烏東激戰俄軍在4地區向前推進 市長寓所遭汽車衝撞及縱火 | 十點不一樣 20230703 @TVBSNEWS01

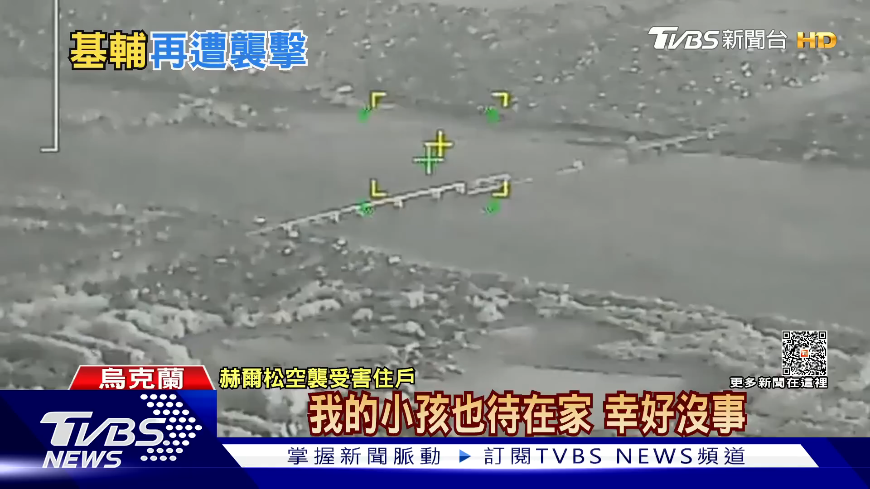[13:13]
连武军战略要地安东诺夫斯基大桥也被俄罗斯飞弹炸成两半